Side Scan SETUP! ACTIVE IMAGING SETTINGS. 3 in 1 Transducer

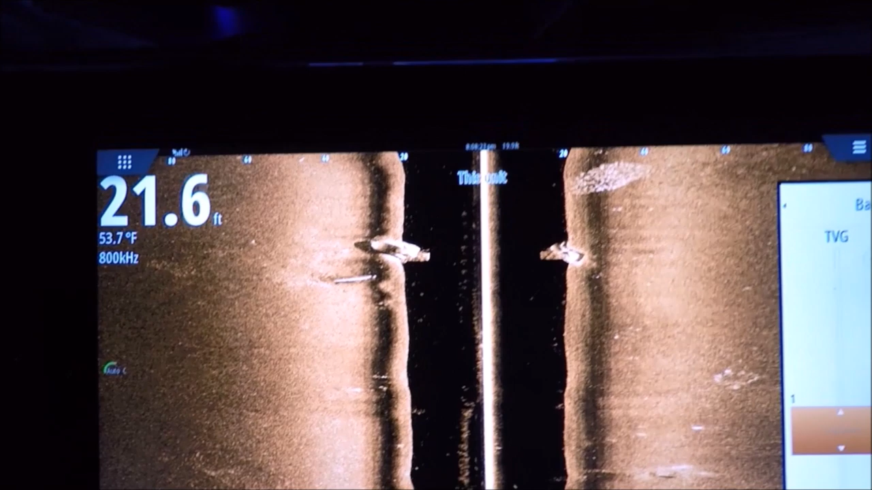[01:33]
On screen: depth 21.6 ft, water 53.7°F
it reduces a little bit of gain close to the surface two it reduces even more gain you see this bait
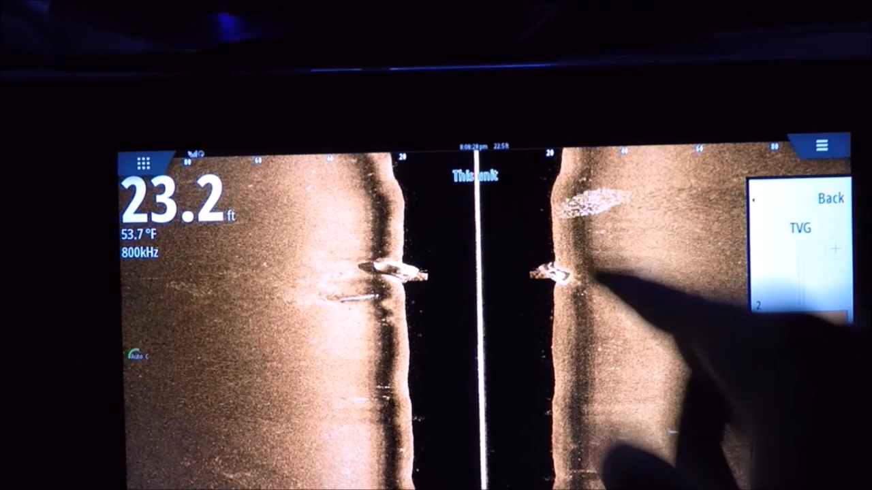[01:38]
On screen: water 53.7°F
right here and I go to three reduces a lot more but I'm gonna start losing a lot a lot close so if you're getting that bait or you're looking for bait I would leave this on zero you'll get a little noise there but you're
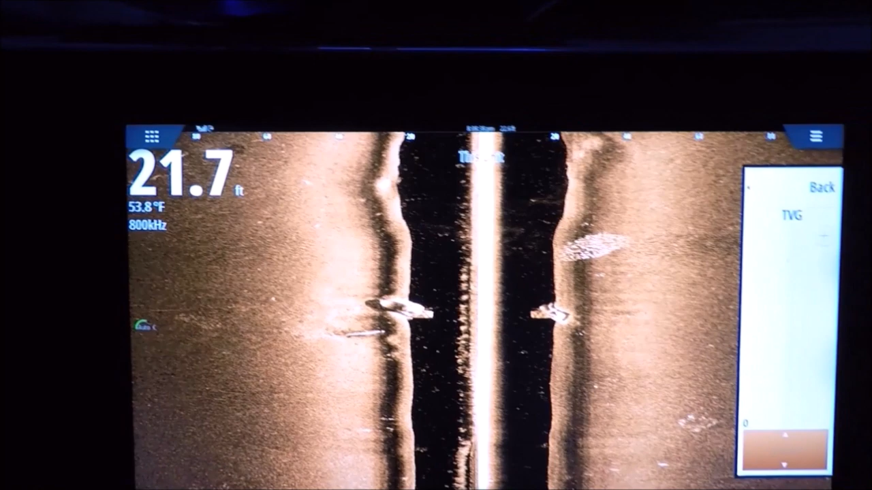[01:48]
On screen: depth 21.7 ft, water 53.8°F
gonna see all your bait you start getting a little high into this you start losing a lot of returns close to the surface
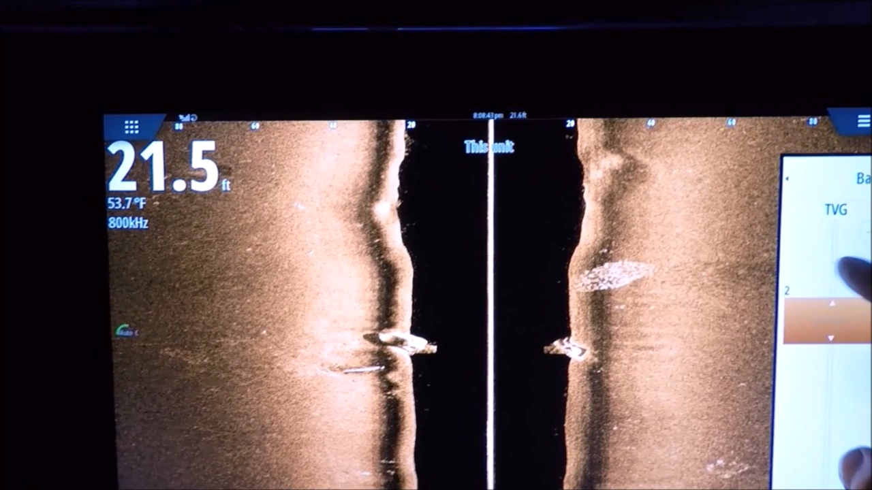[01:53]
On screen: depth 21.5 ft, water 53.7°F
but if you like that clean crisp you know image and you don't care about seeing bait and only one structure go ahead and crank it up to three
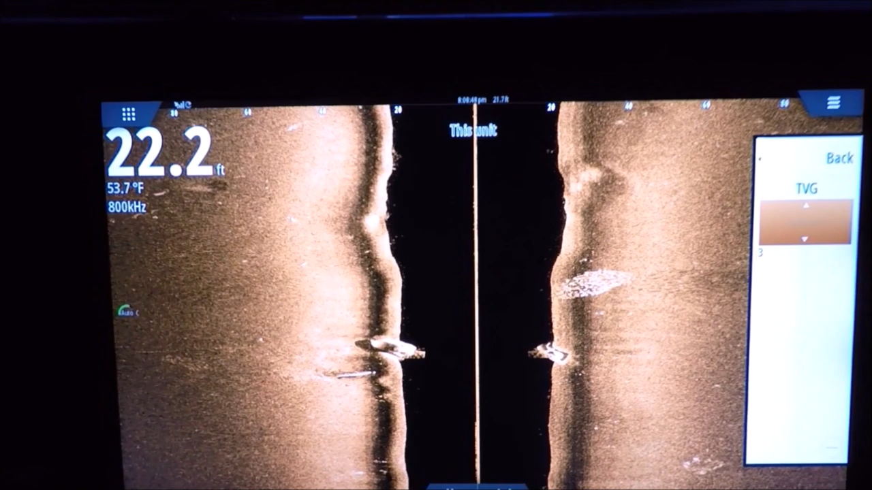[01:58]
On screen: depth 22.2 ft, water 53.7°F
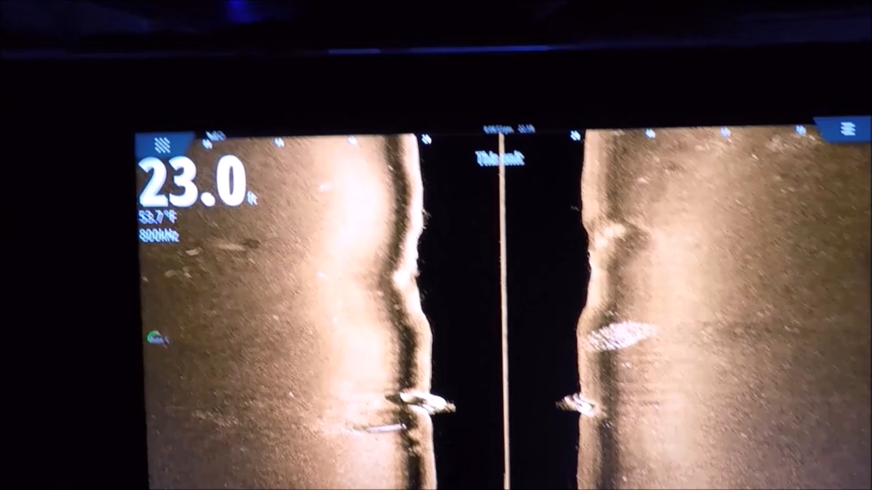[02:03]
On screen: depth 23.0 ft
another adjustment is range I probably play with this the most you know there's a lot of you know rules of thumb three times
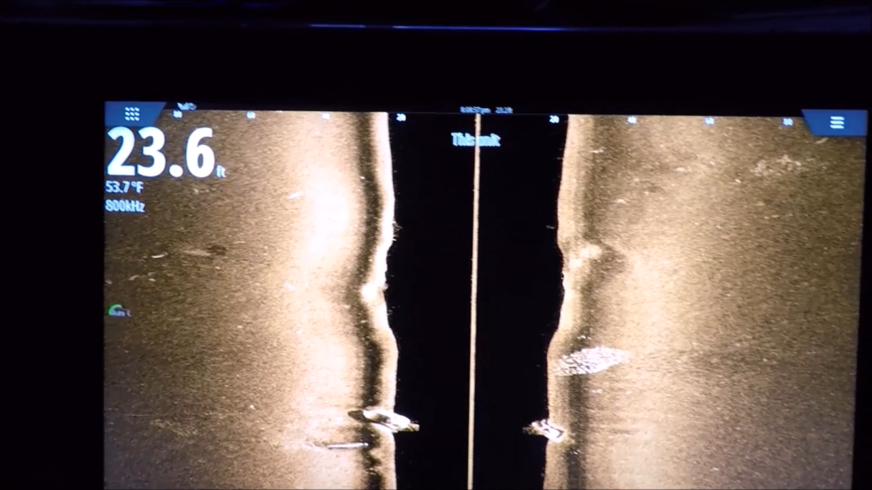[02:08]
On screen: depth 23.6 ft, water 53.7°F
you know your depth and all that well you can go a lot further than that with active imaging it's very uh the
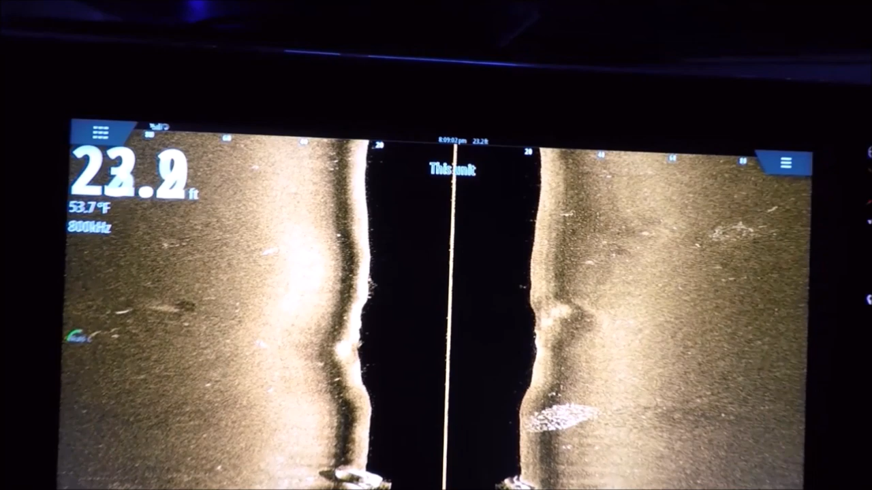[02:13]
On screen: water 53.7°F
range is incredible so you can you know just play around with it down here you start to
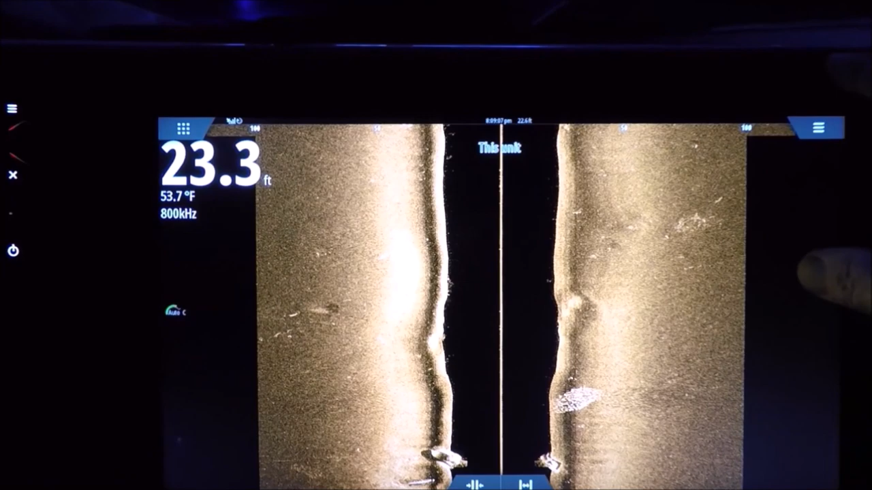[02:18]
On screen: depth 23.3 ft, water 53.7°F
see black shadows on the side of the screen you know you went too far you can see if I go too far it'll take a minute
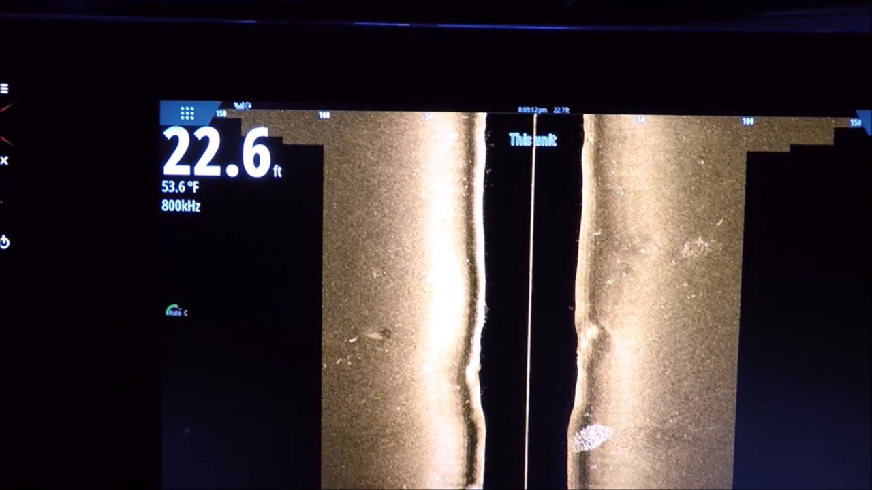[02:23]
On screen: depth 22.6 ft, water 53.6°F
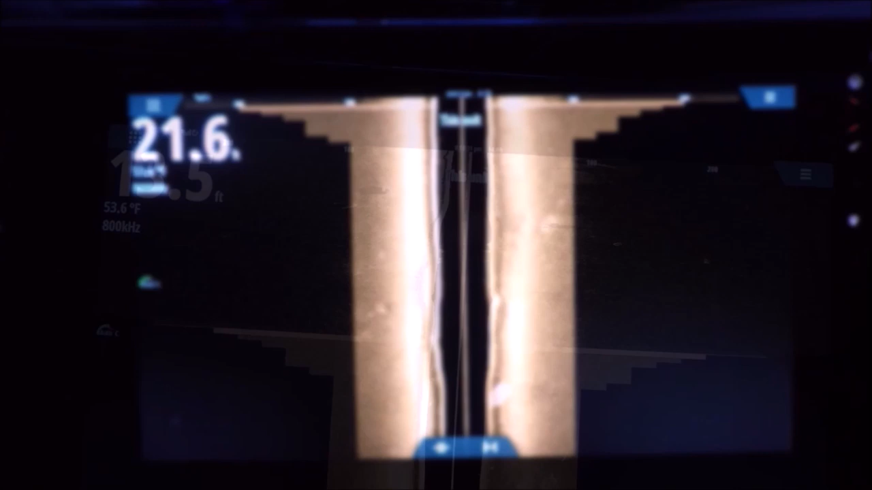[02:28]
I'm gonna go way too far here and let that catch up okay you can see in this case I set the range way too far I set it for 240 feet
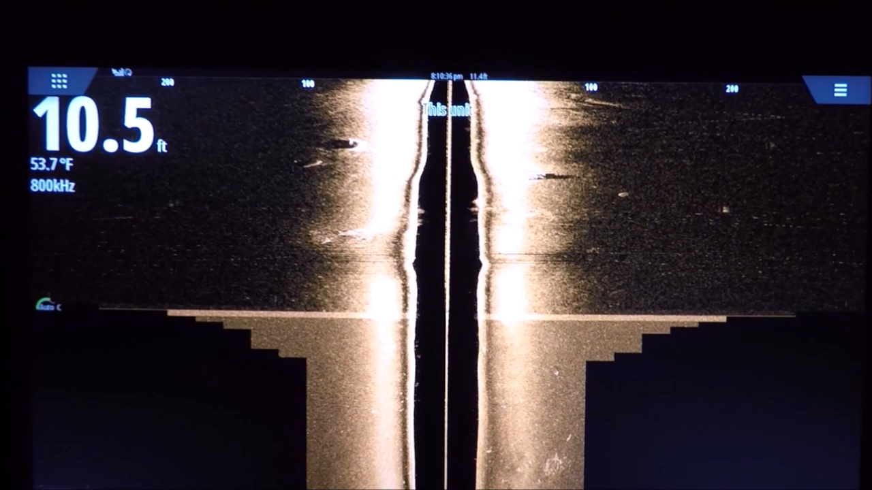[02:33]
On screen: depth 10.5 ft, water 53.7°F
and we're only in 10 feet of water so you can see the blackness here this blackness I call that fallout
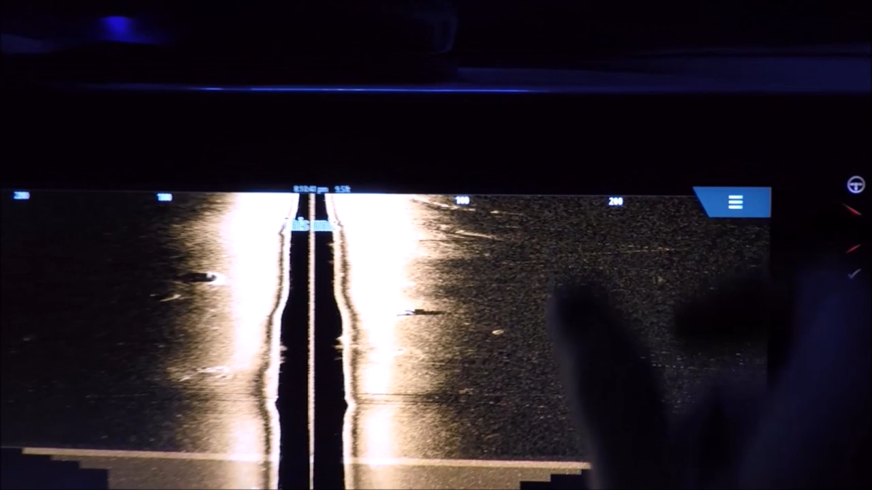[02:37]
that's transducer fallout it can't see much further than that so there's no sense in setting your range
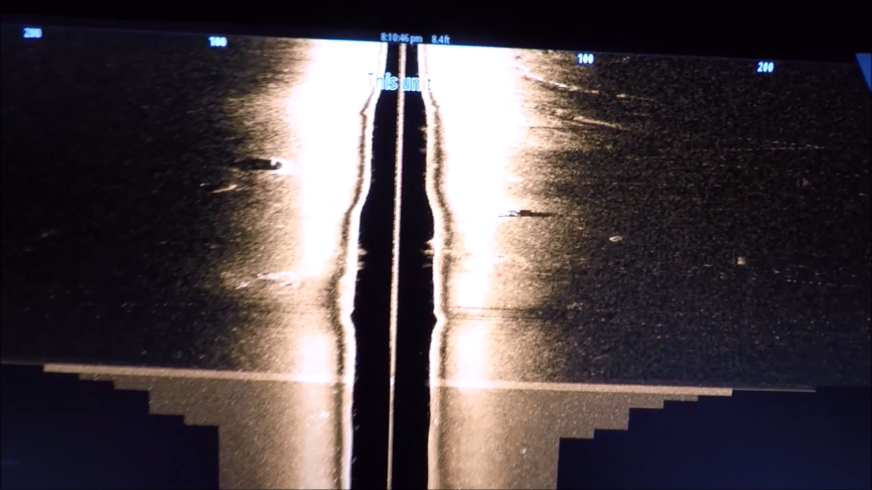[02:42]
that far plus it slows it way down you can see how much slower the unit is working
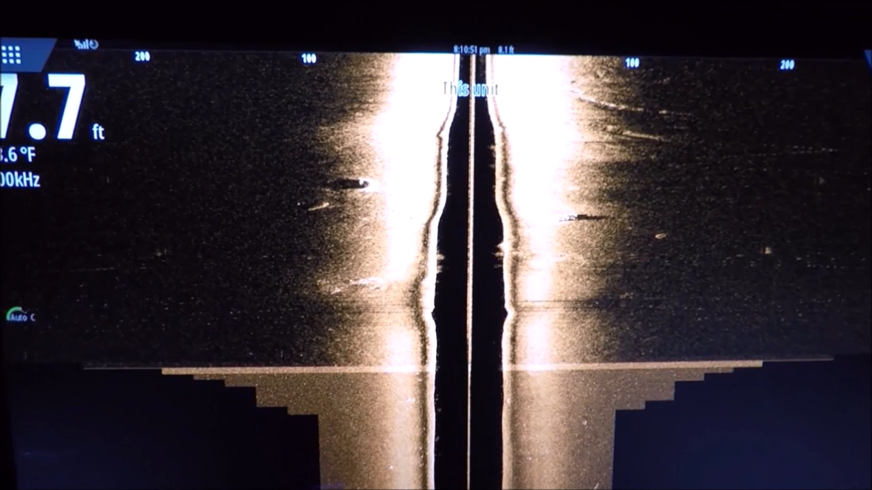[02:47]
I'm gonna go ahead and bring it back and you'll see the speed of the unit pick right back up
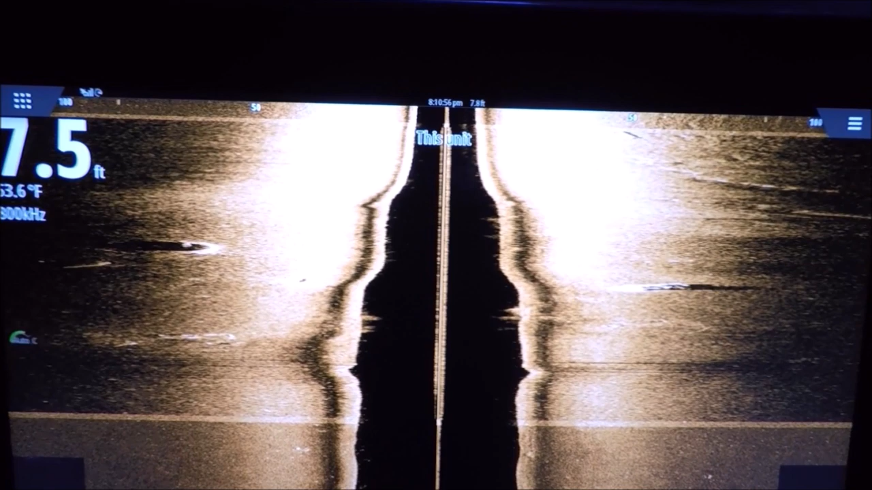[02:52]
so play with a little bit you'll see you just
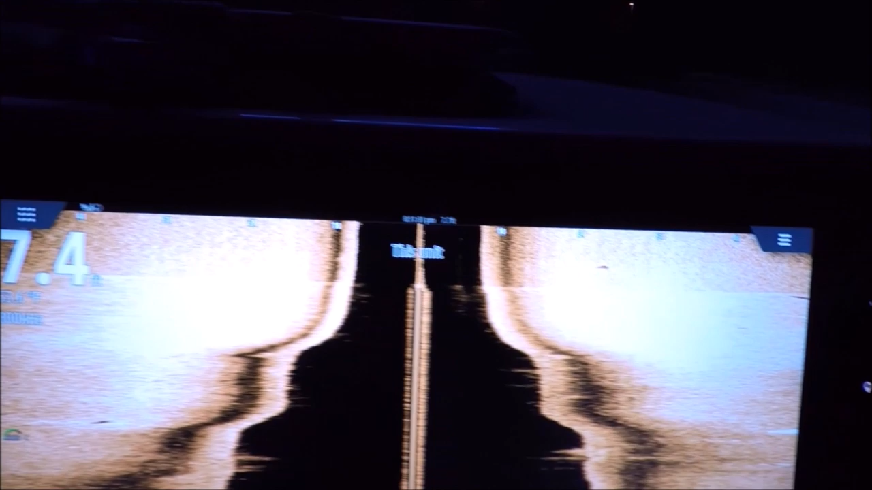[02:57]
don't want to have that blackness on the right and the left sides you
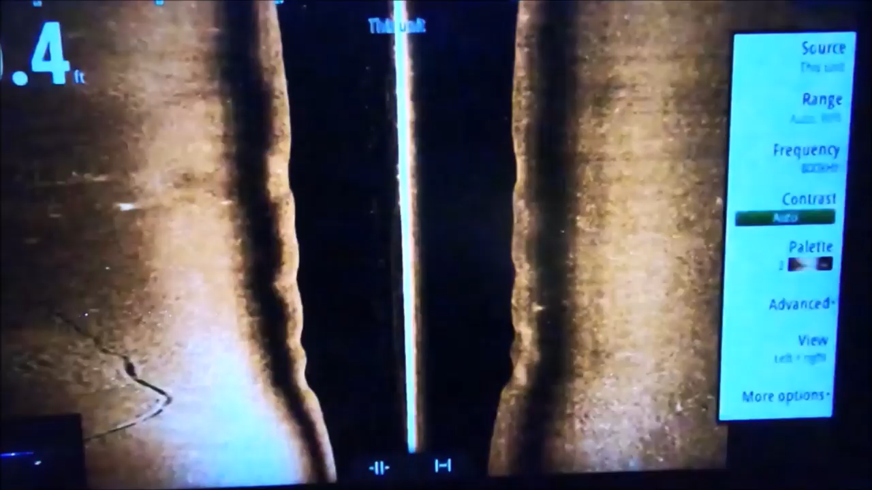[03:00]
know frequency 800 that's going